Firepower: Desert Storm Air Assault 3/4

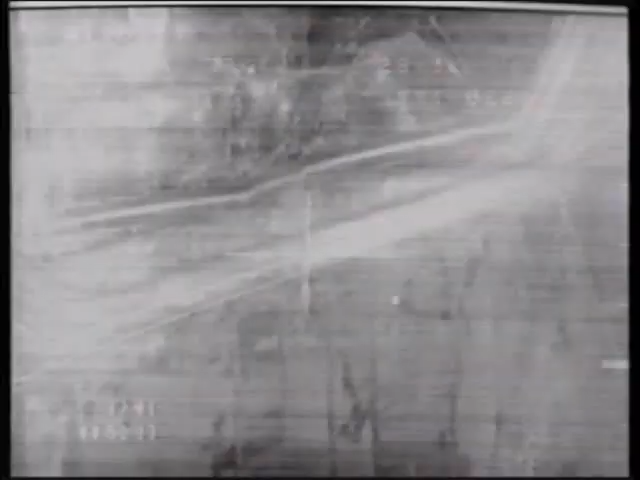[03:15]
The sensor in the nose of the bomb automatically steers the bomb into the target. This is a videotape from an F-111F attacking an airfield in Iraq.
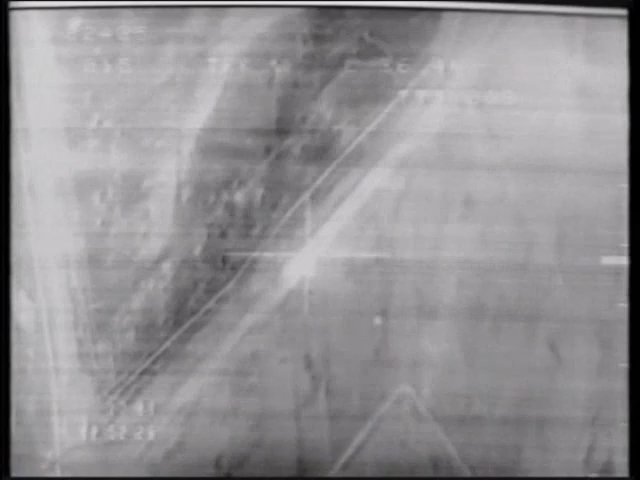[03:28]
Other strike units in the Gulf were equipped with the newer F-15E Strike Eagle.
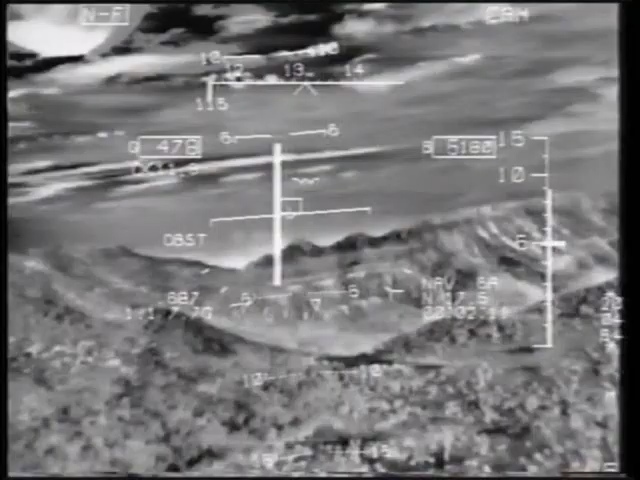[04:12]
The F-15E is also fitted with a Lantern night attack system.
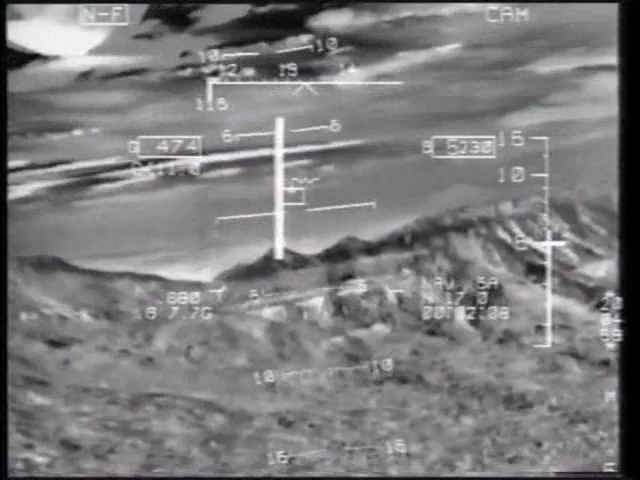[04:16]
This provides the pilot and WISO with thermal images of the terrain in front of them.
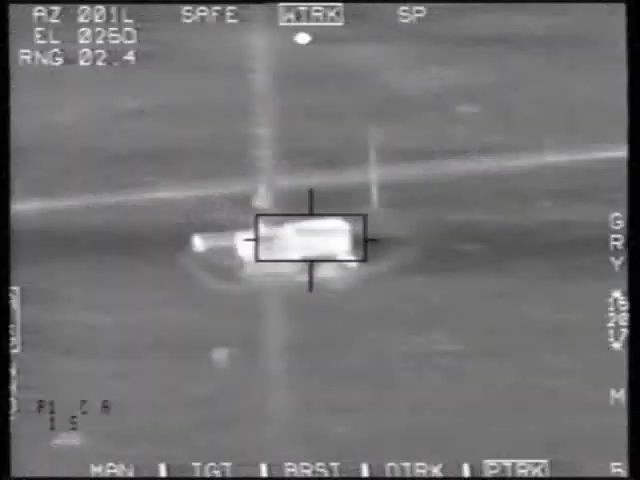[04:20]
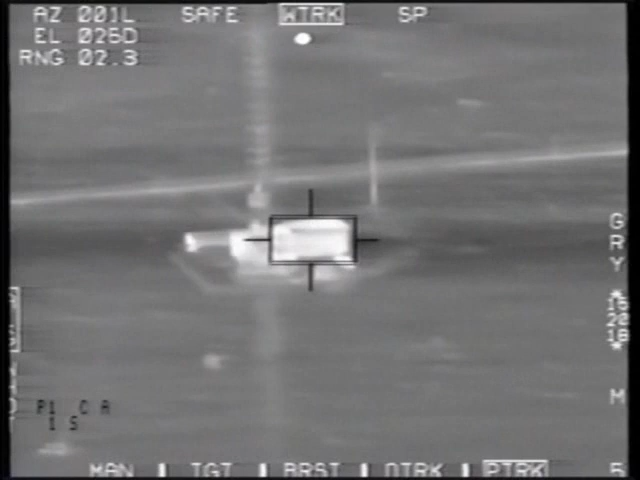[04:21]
The WISO can then use the thermal imaging night vision system to pick out pinpoint targets,